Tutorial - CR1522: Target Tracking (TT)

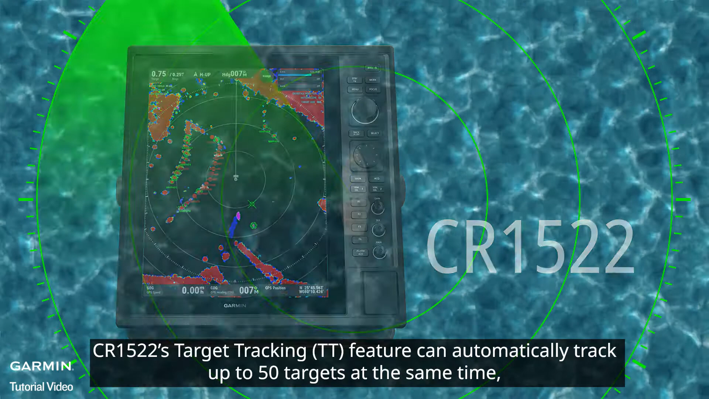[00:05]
and warn you when detecting an upcoming collision.
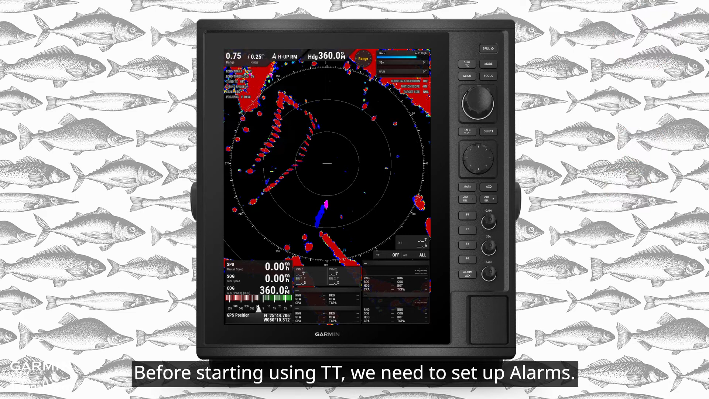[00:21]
Before starting using TT, we need to set up alarms. Press Menu.
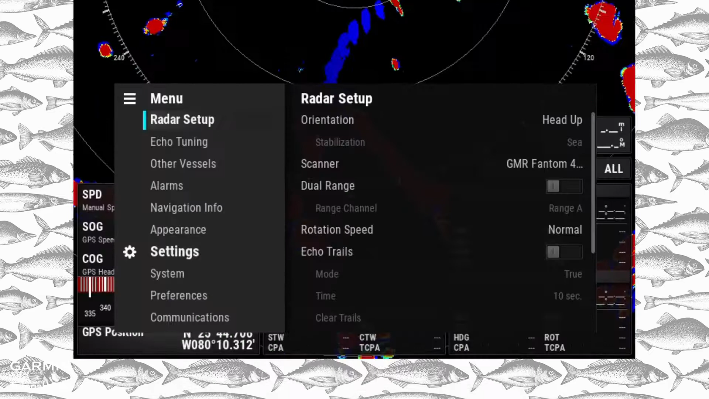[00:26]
Select, Alarms. Choose whether to include TT targets into collision alarms.
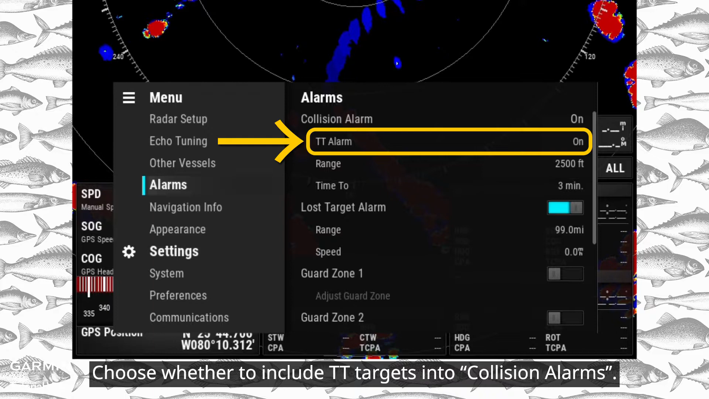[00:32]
Then, set guard zone or boundaries to define the target tracking range.
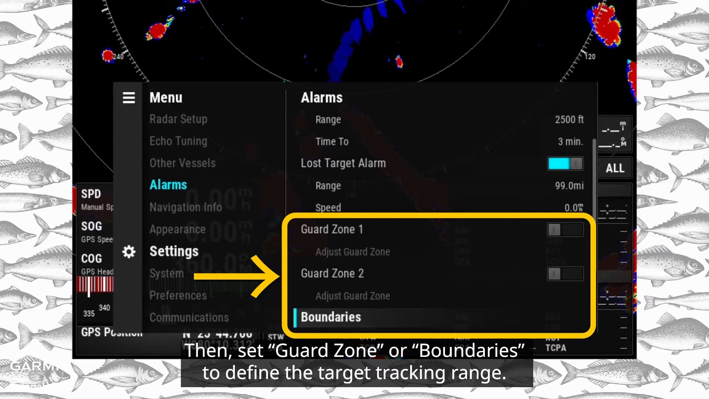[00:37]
Guard zones are fan-shaped or ring-shaped areas.
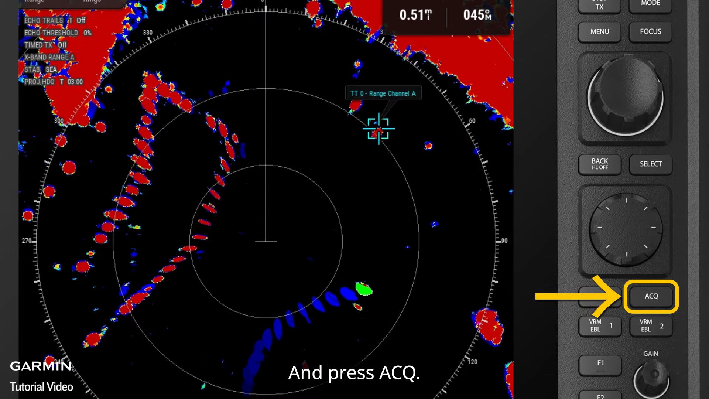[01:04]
Then, press Back. You can see that the target is marked and shows its GPS heading.
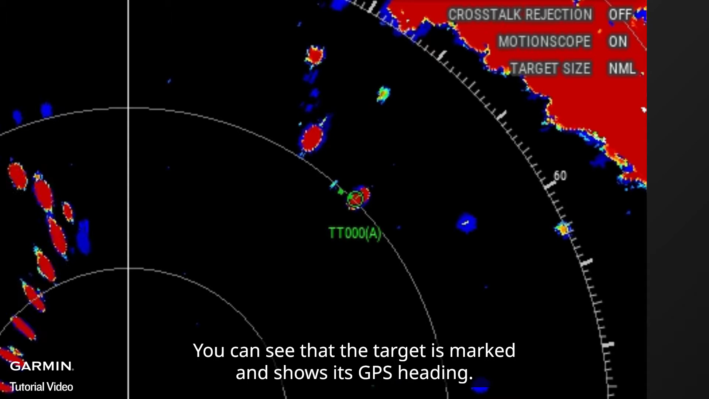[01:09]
To automatically acquire TT targets, press Menu.
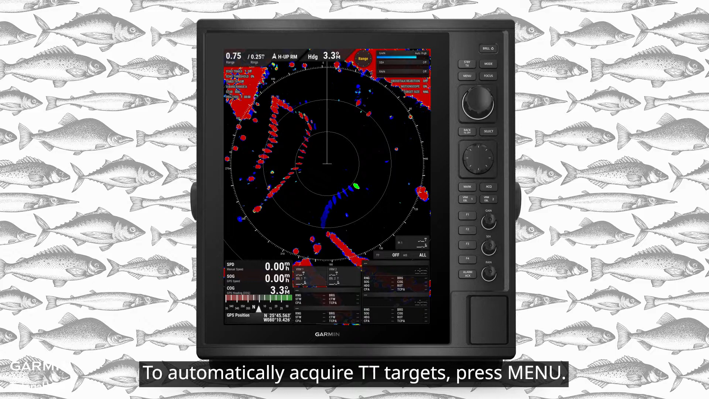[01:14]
Select, Other Vessels. TT.
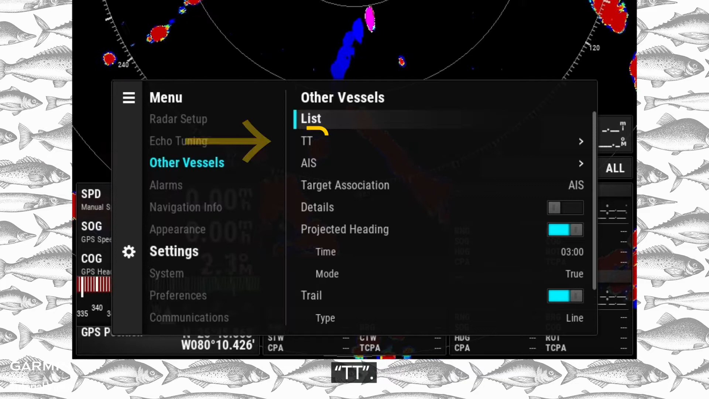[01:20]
Auto-Acquire. Choose how many targets you want to acquire. Like Auto 20 means automatically acquiring up to 20 TT targets.